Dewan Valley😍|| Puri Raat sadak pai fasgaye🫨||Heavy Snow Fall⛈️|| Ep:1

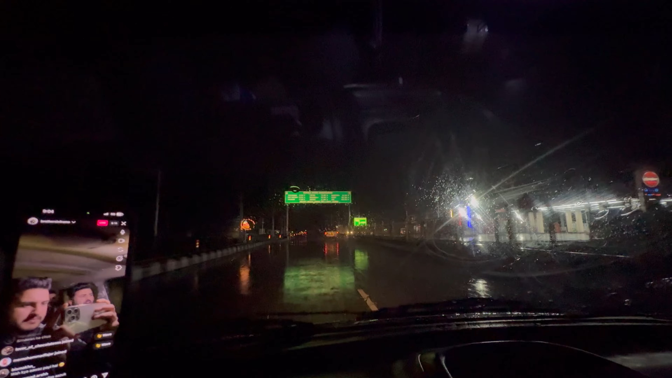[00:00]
गाइस फाइनली हम पहुंच गए टांगमार्ग। बर्फ भी है, पैदल चल रहे हैं। हिमाद भाई नीचे देखो बर्फ कितनी है।
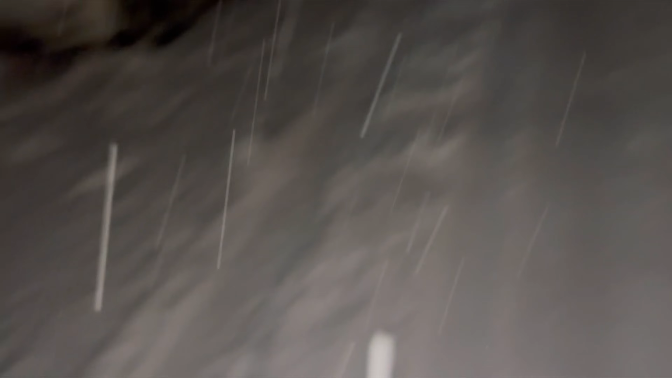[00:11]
चीन ना सा लग गया कुछ उस पान मुख्तार अहमद जी पान पर उस पान पर है
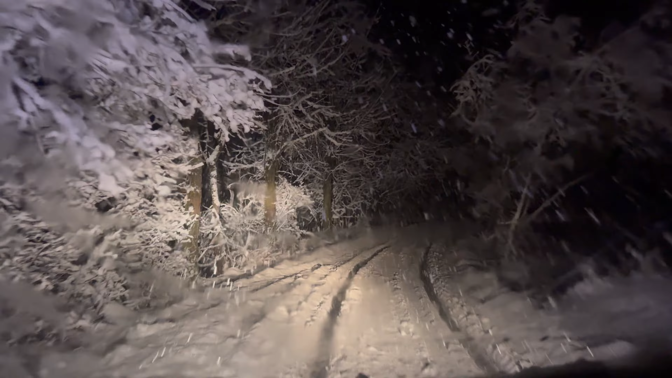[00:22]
स्नोइंग हेवीली। आप देखो ना कहां है, आप देखो ना किधर है हम। वाओ वाओ
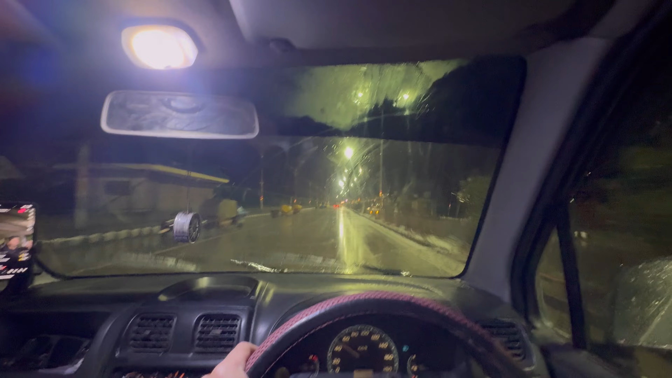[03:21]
टांगमर्ग पहुंच रहे हम, लेकिन यार बारिश चेक करो यार,
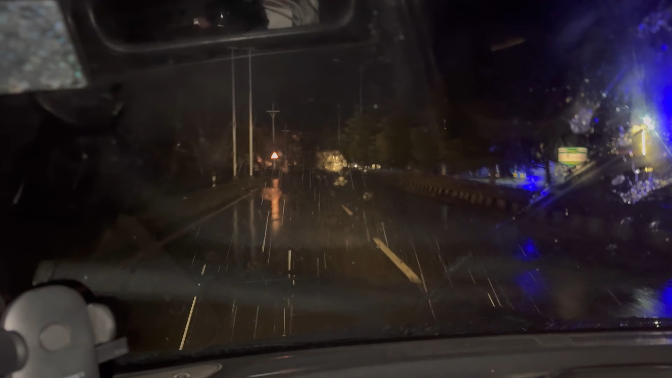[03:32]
आप देखो ना यार बारिश कितनी है, बारिश बहुत ज्यादा है, ये प्रॉब्लम कर रहा है यार। मद भाई
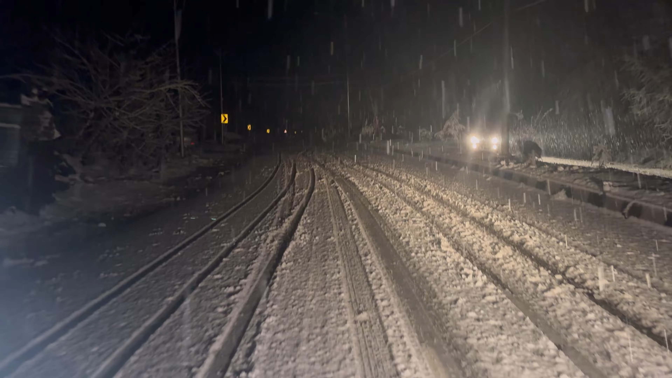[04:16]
तो गाइस अभी टांगमर्ग का आधा ही सफर है, ज़्यादा दूर नहीं है। लेकिन बर्फ देखो, बर्फ चेक करो, विदाउट चेन प्रॉब्लम हो रही है, क्या करे। इंशाल्लाह पहुँचेंगे। वाओ यू जस्ट सी दिस स्नो, ब्यूटीफुल गाइस। फाइनली हम पहुँच गए टांगमर्ग, बर्फ भी है, पैदल चल रहे।